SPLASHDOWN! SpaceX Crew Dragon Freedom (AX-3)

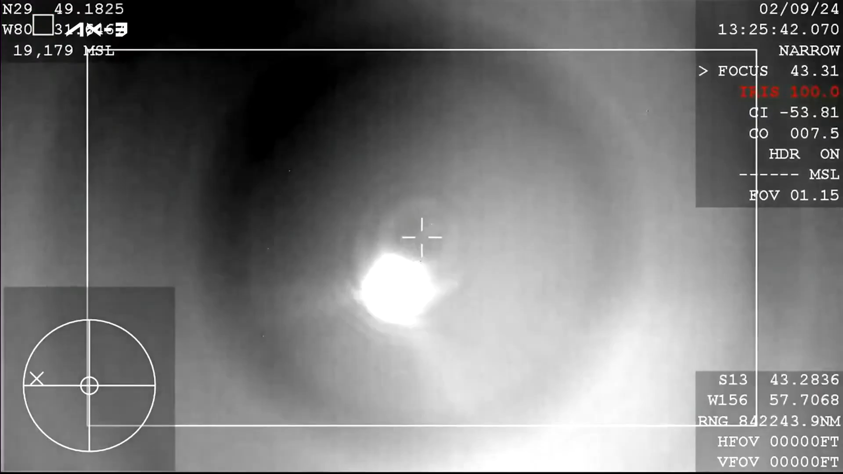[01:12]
and go What you're seeing on your screen is a live view of the Dragon capsule returning back to Earth,
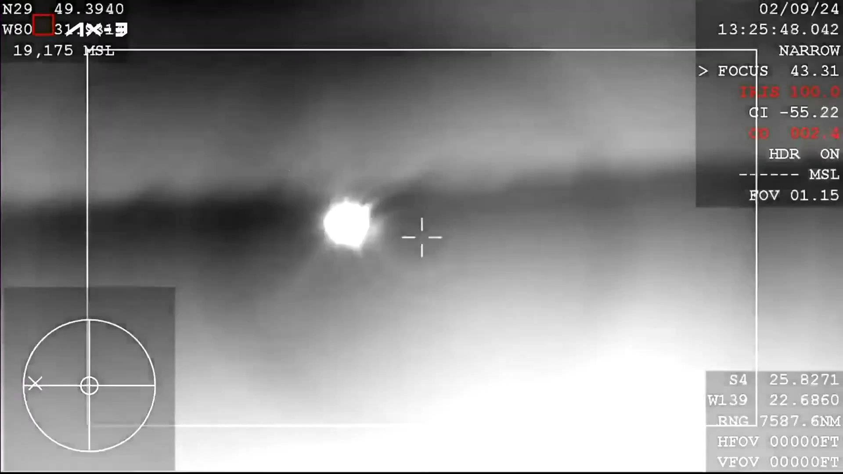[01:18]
and there you can see the drogue parachutes have deployed,
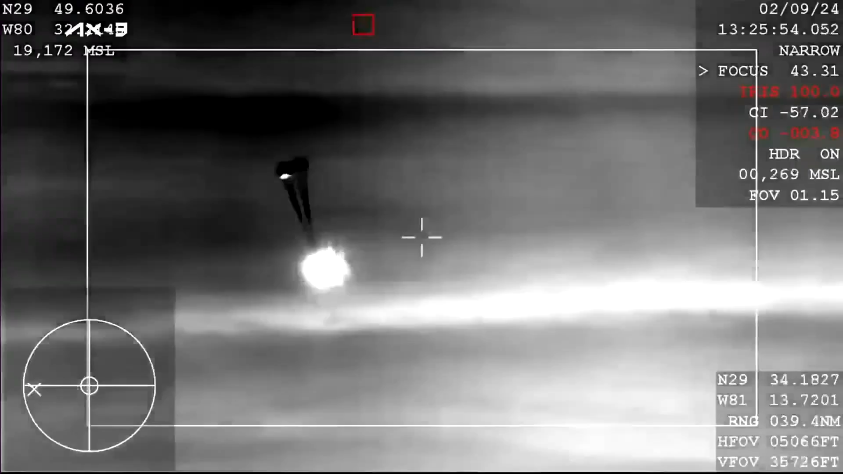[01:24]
and a cool view from the capsule itself.
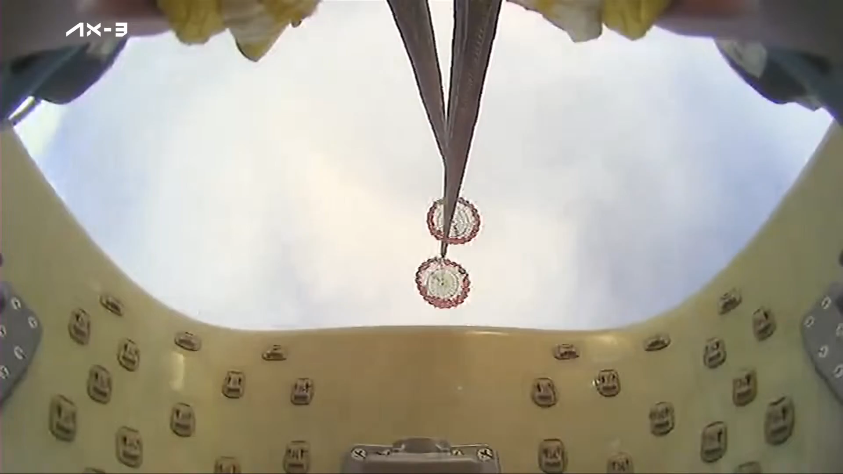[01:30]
Shortly after, we should see the four main chutes deploy here. Visual on two healthy drogues and descent rate nominal.
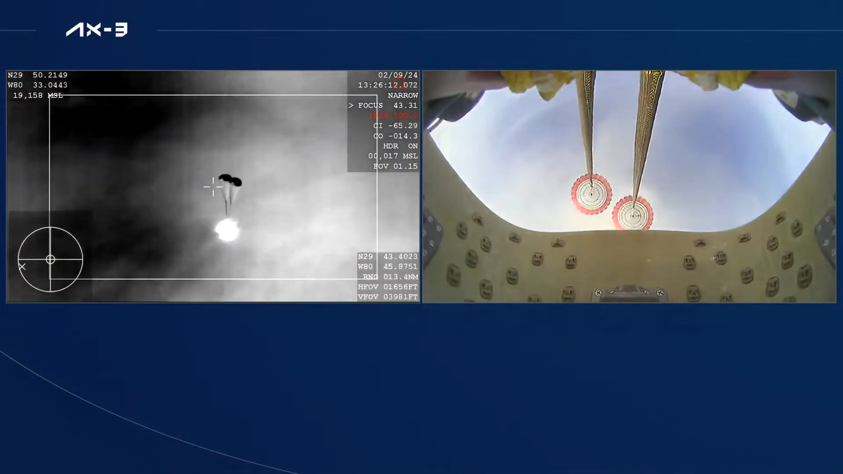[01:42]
And excellent call-outs there. And we do have visual confirmation that the drogues have deployed, now just waiting for the four main parachutes to deploy as well.
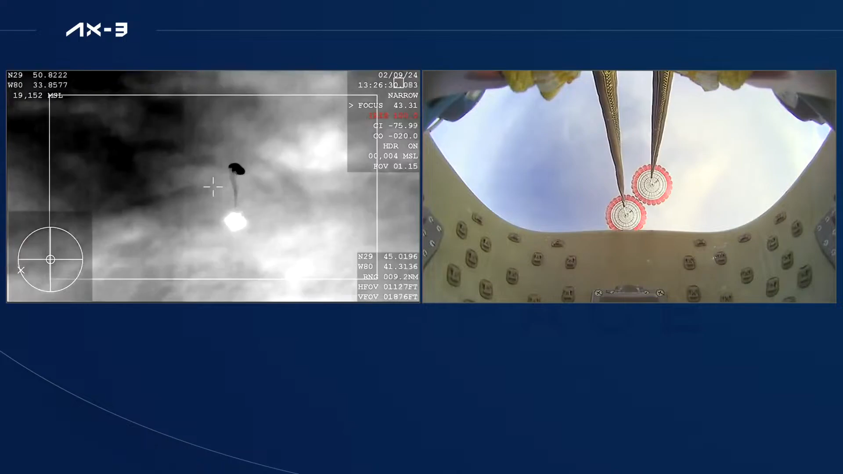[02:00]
And there you can see on your screen, four mains have deployed. They will begin to slowly open up and help slow the vehicle down.
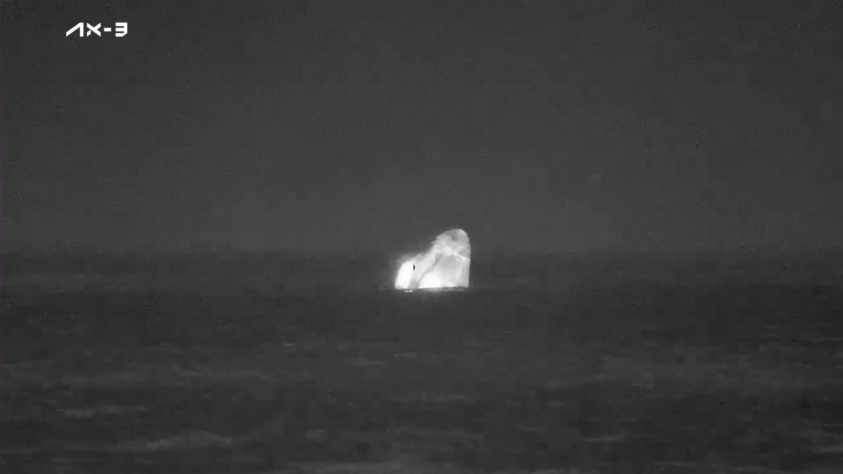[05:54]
Dragon Freedom has returned home with the AX-3 crew.